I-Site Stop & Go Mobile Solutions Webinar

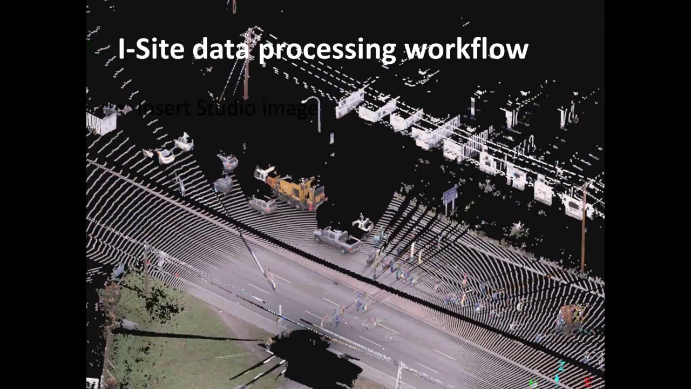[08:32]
Now we'd like to show you what the process is for putting the data together in our software. So we've got Mike Foster, our iSite Senior Technical Consultant at the controls here. And what you're looking at is our iSite Studio point cloud processing software. And we've got three scans from a road job here. We've got these scans all colored independently, red, green, white. And we've colored those just so we can differentiate between the three different scans.
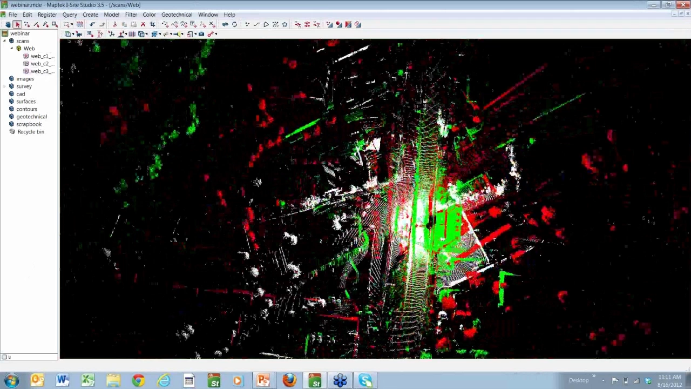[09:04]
So what we're seeing here is the scans have all been imported. And when they're imported, they don't really know where they are yet. So they all have a zero, zero origin. So we've got three scans that are basically all laying on top of each other. And they're at a zero, zero origin.
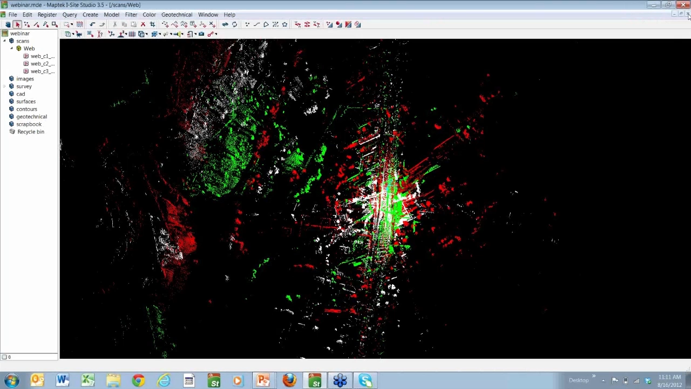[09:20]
So what we're going to want to do is register these to the local coordinate system.
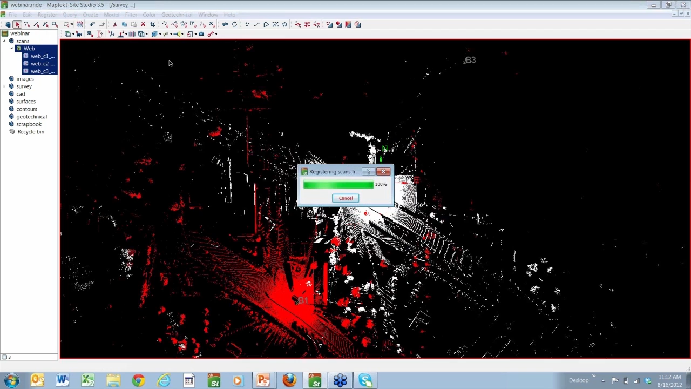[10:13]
And when Mike applies that, you'll see these scans jump right on top of those three setup points. So that's a start.
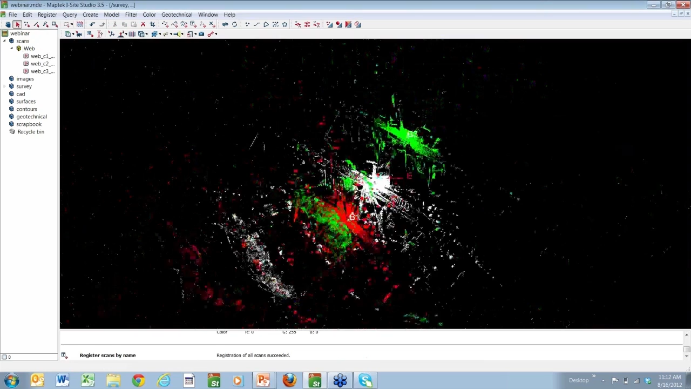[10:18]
But we've got some rotational issues. Things are not lined up. And the reason they're not lined up is the iSight system, it has a back sighting scope to be used when you're working off a tripod. When we work off of a truck, we don't back sight. And then the machine assumes it's looking straight out the back of the truck.
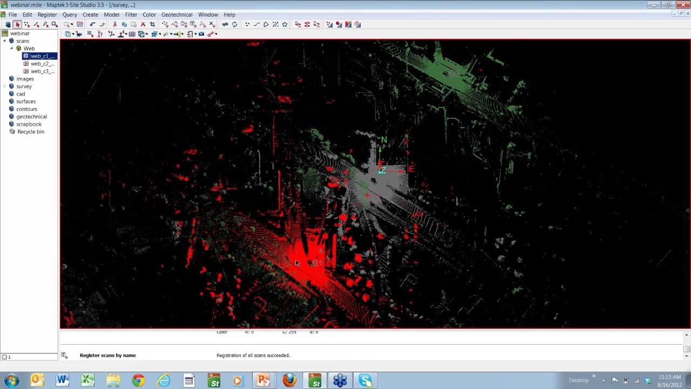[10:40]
And we've got this second GPS receiver as a reference point somewhere else on the truck.
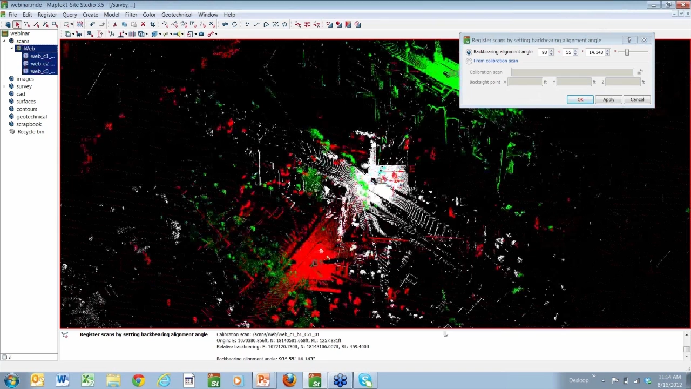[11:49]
And you'll see these scans will quickly align themselves with one another.
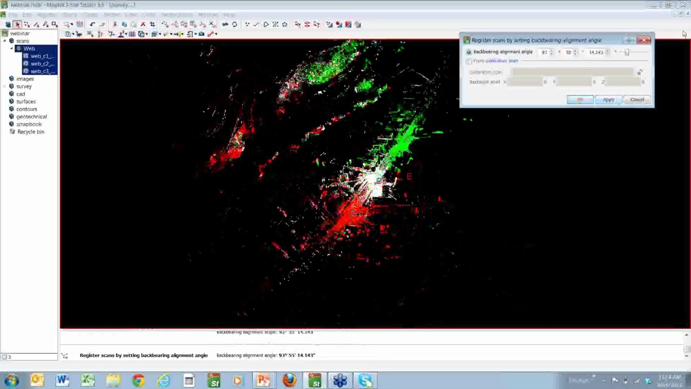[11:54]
And now we have something that looks a little bit more like a road in a commercial area.
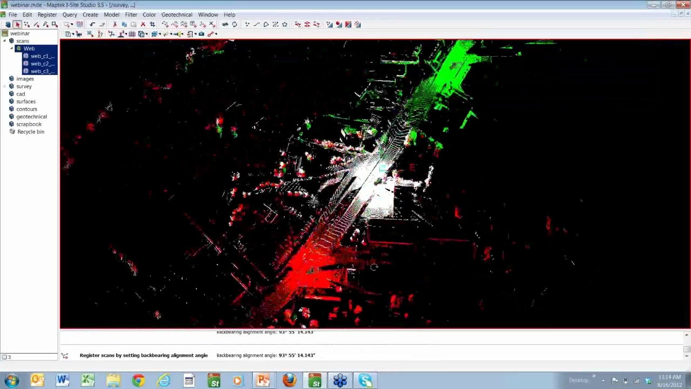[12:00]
It looks pretty good,
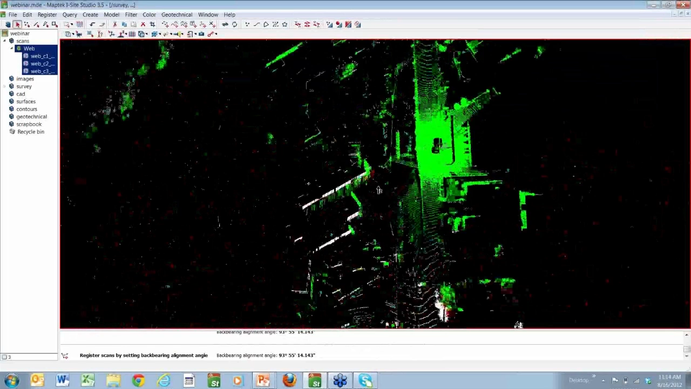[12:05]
but we're not quite done yet because we have some discontinuity in the three scans as evident by this particular building wall.
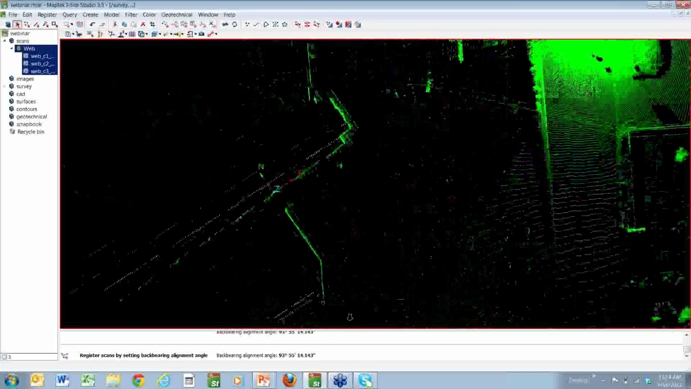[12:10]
I can see distinctly three lines of green, red, and white when there should be one line.
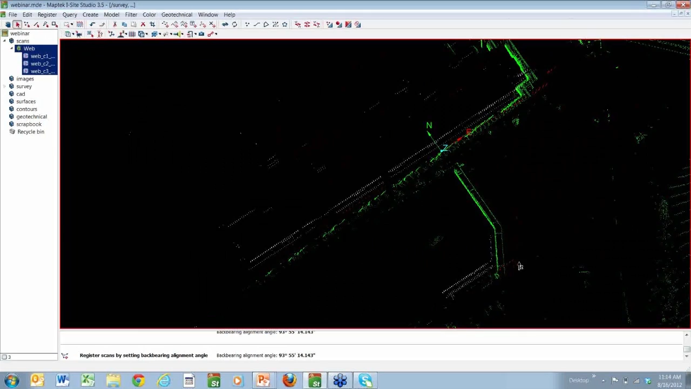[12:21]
The reason for this is we just have a reference point. We haven't done a hard back sight. So what we want to do now is make that alignment. And we will do that by having the software look at all the overlapping data between scans.
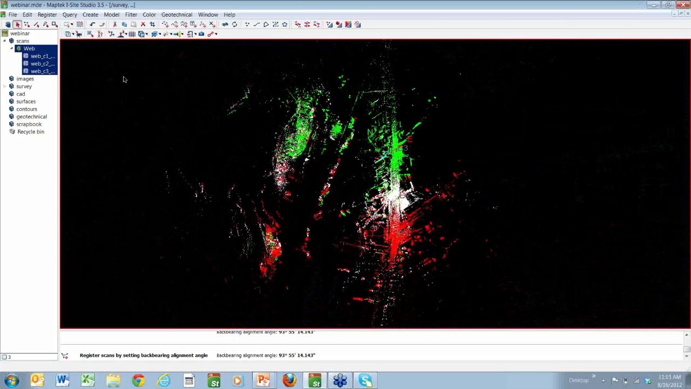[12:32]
To start out, we're going to apply a filter to this data to basically just cut the data out that we're wanting to look at along the road and get rid of some of the data that's outside that the computer will really struggle finding matching point pairs because there aren't any. So Mike's going to basically throw away all the data outside 800 feet and inside 100 feet here.
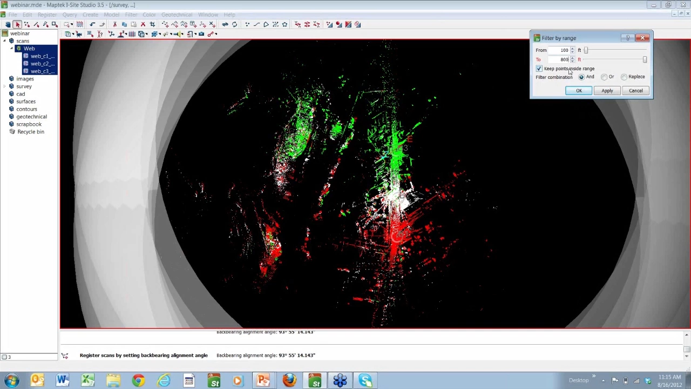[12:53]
So that just crops it down to this smaller area. And once it's been cropped down and we're just looking at these overlapping data sets,
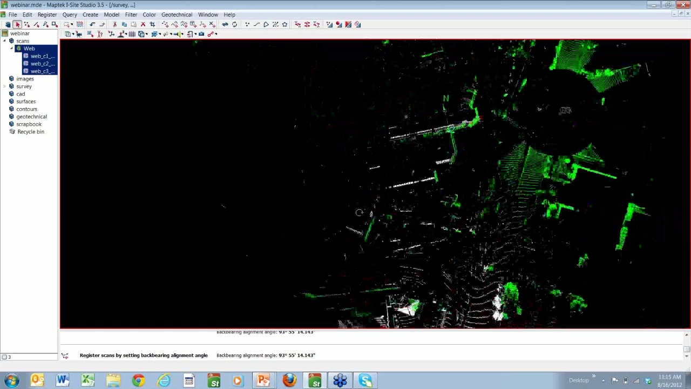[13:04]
we can now use another registration tool that we have called our global registration tool. Mike will just go ahead and drag the scans into that window and then apply this operation to those scans. Now keep your eyes on that green, white,
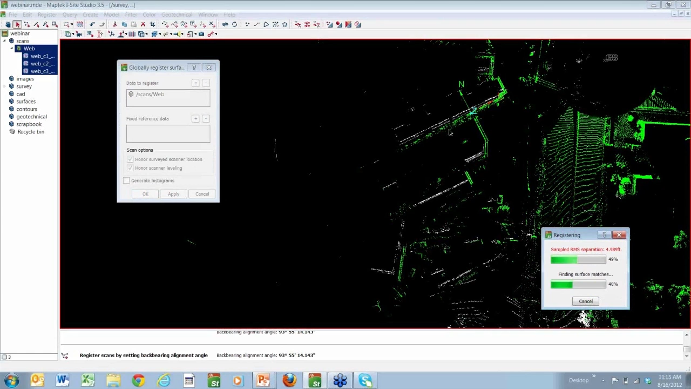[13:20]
and red line there on that building wall because when this finishes up, it'll snap right into place. And now we have a registered point cloud.
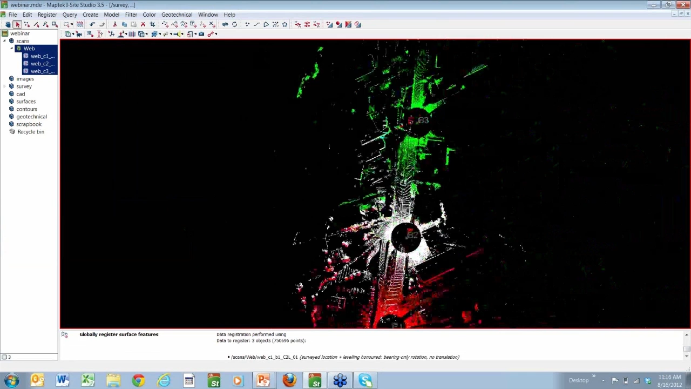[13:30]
Mike can bring all the data back that we filtered out and clipped out by just doing a show-all filter.
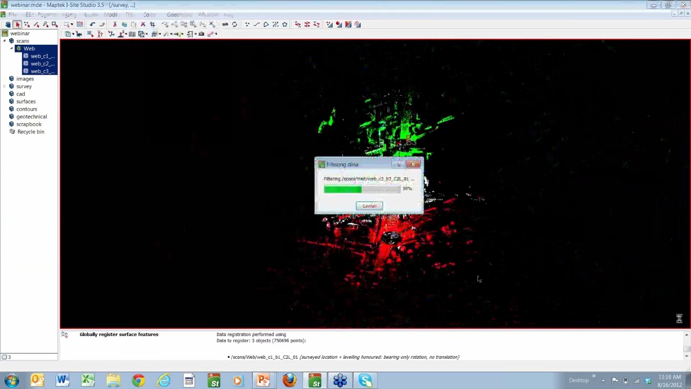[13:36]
And then finally,
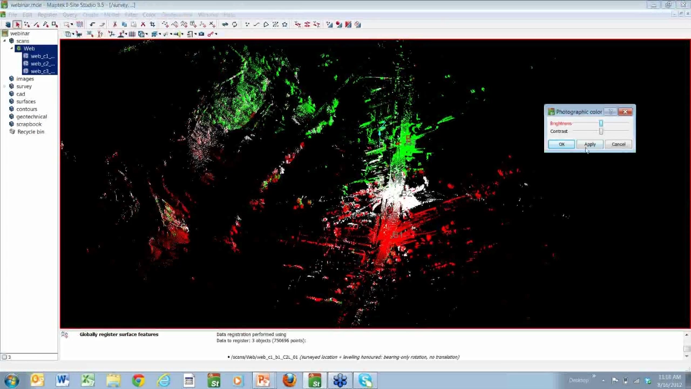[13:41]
he'll show you how we can color the data by RGB values from the digital photo.
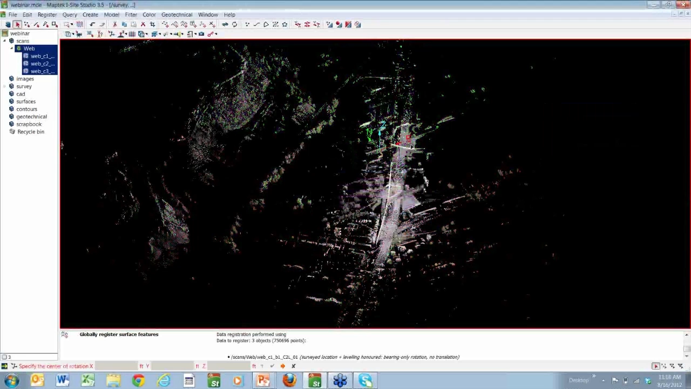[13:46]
We can also drape the digital photo, but this is basically the way raw data will come into our scanner.
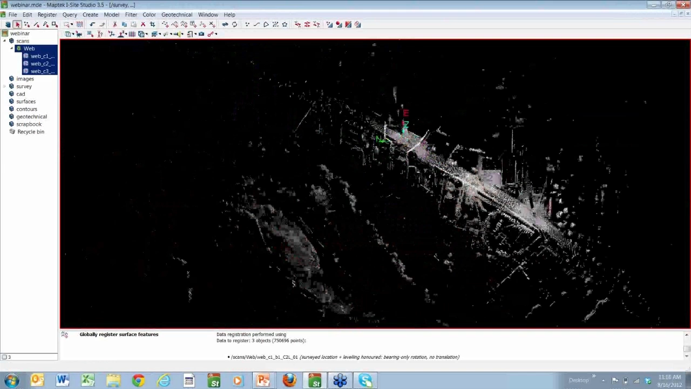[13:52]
It'll come in colored with those RGB values. So you can see as we zoom in, it's starting to look like a street.
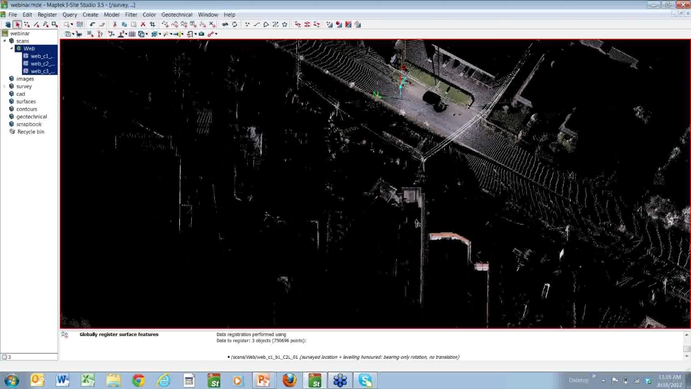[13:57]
You see power lines. You can see little pieces of cars going through that sort of thing.
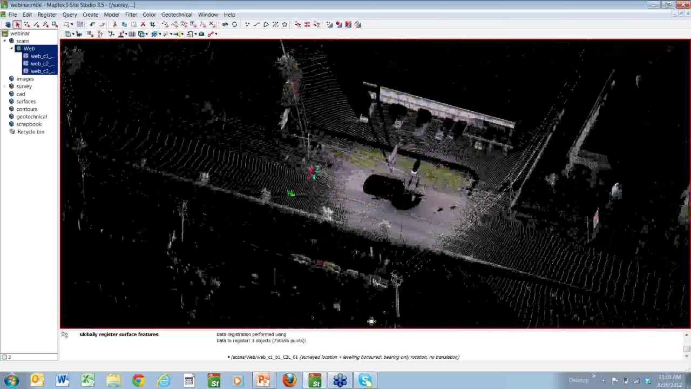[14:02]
Data's all registered into one point cloud,
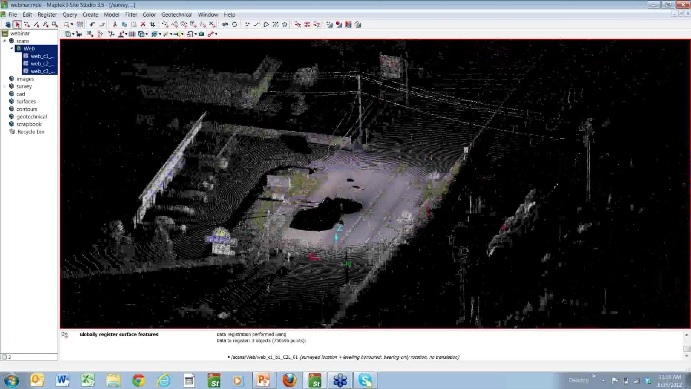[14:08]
and now the operator's ready to go ahead and start extracting some features from the data.